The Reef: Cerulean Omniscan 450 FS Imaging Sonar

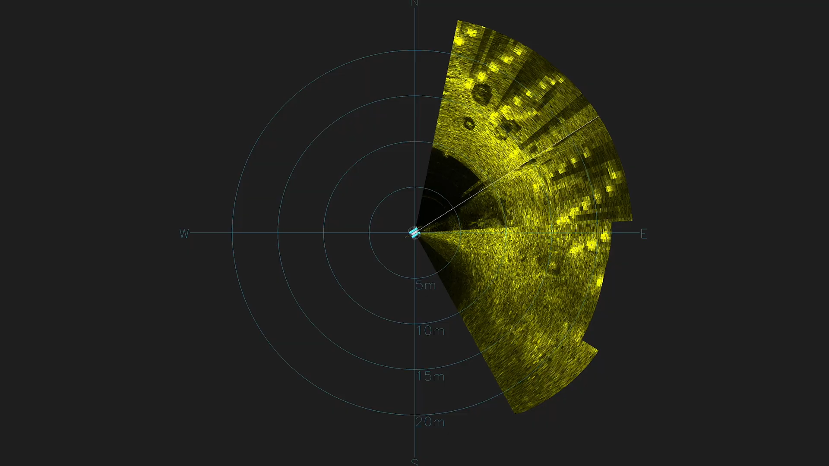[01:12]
So, for example, to scan in front of the ROV, you can gently turn it back and forth, each time refreshing the image. By turning all the way around, you can generate a 360 degree image.
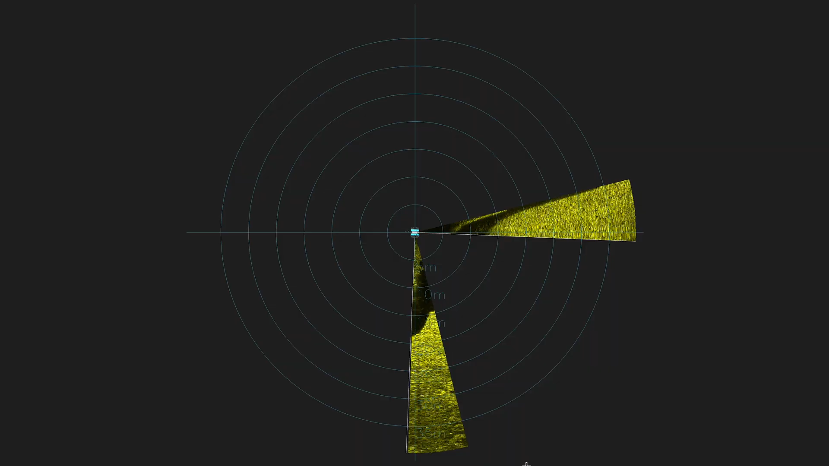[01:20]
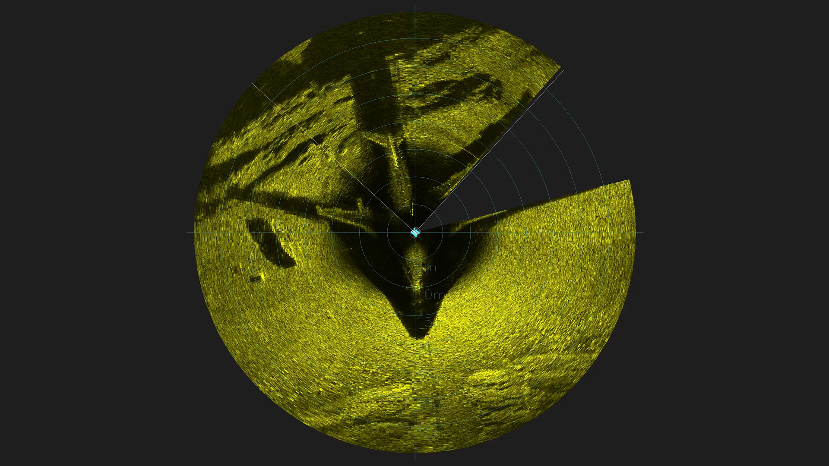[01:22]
If you have a positioning sensor, like a DVL installed on your ROV, then you can also paint a sonar image by moving the vehicle. For instance, rather than just rotating to scan,
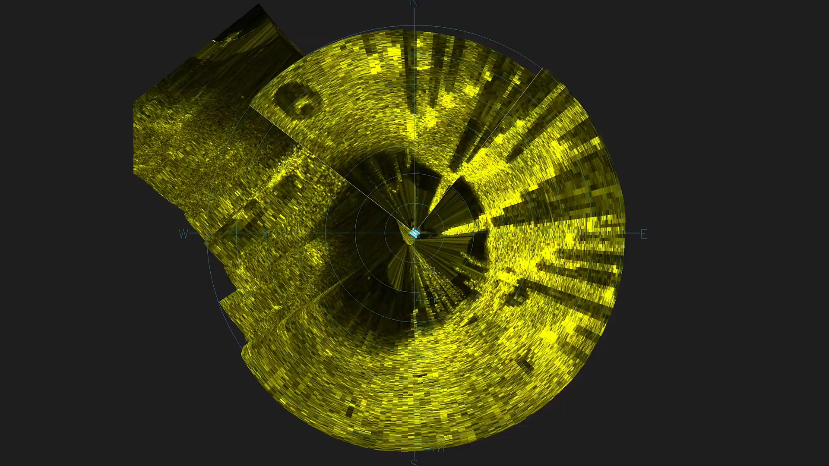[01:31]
you can move the ROV sideways and essentially side-scan an area.
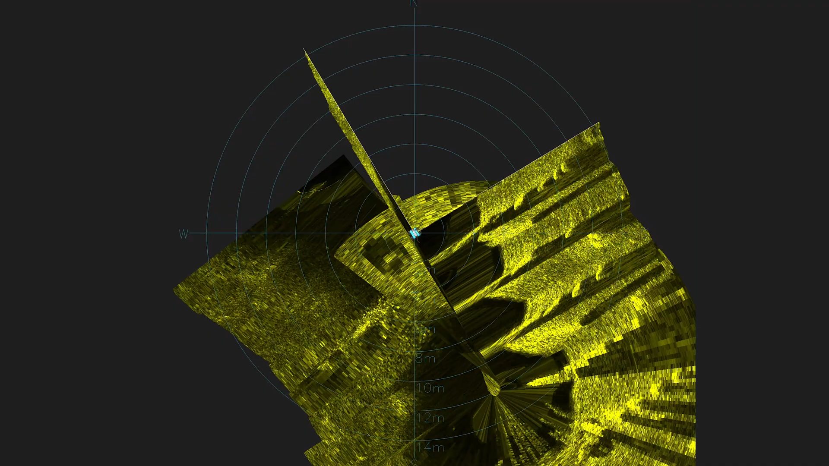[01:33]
To an ROV pilot familiar with typical mechanical scanning or multi-beam imaging sonar, that might sound unusual, but in practice, it's actually extremely intuitive to use.
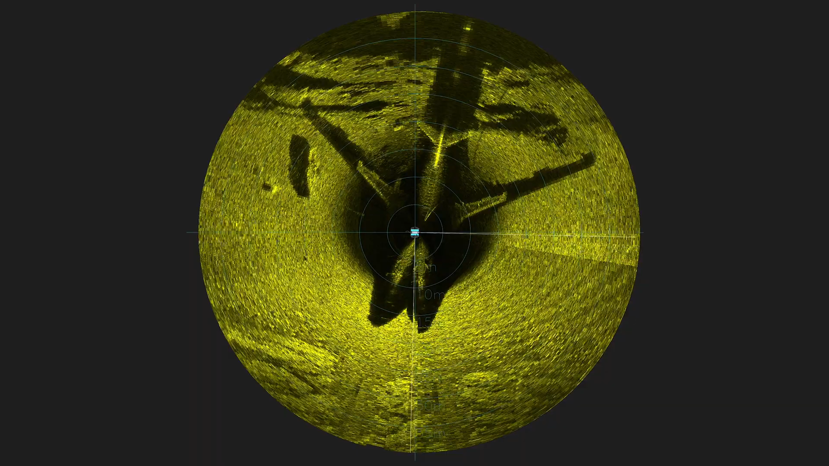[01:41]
What makes this most useful is the impressive performance of the OmniScan. It has a 100-meter range, so it can see far away from the ROV,
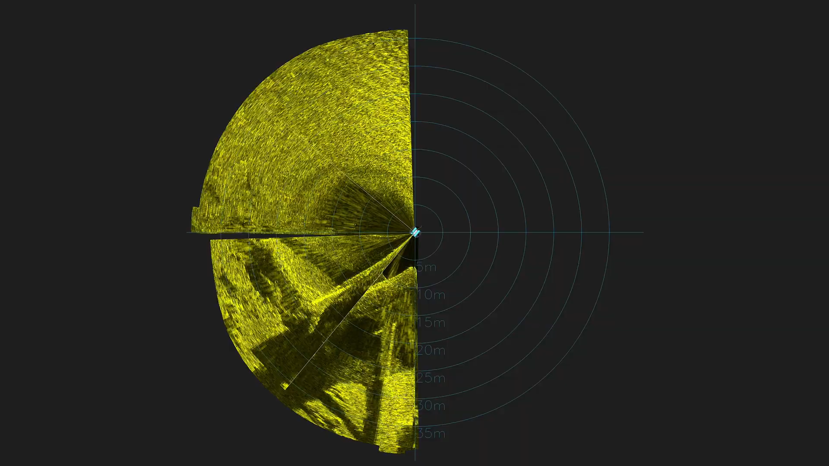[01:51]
and the tall beam width means that you can see targets far below the ROV, even when you're far off the seafloor. This makes it particularly well-suited to finding targets like shipwrecks and navigating to them.
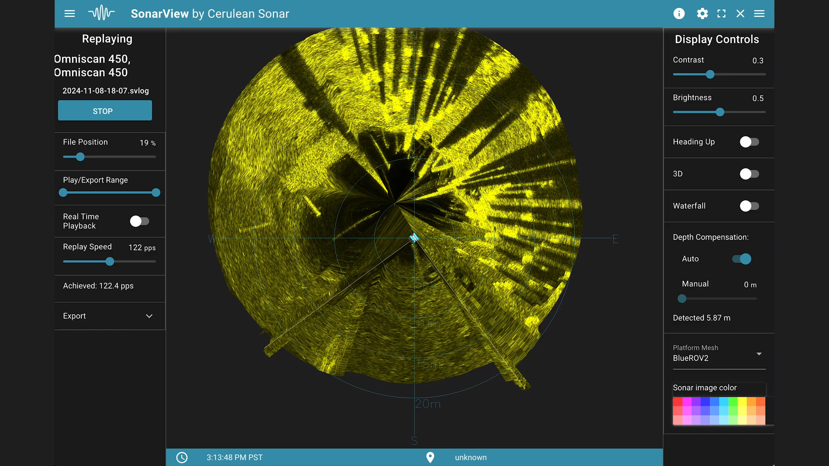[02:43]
Note the SonarView user interface, which runs in a web browser and is available as a BlueOS extension, making it easy to get up and running with the OmniScan.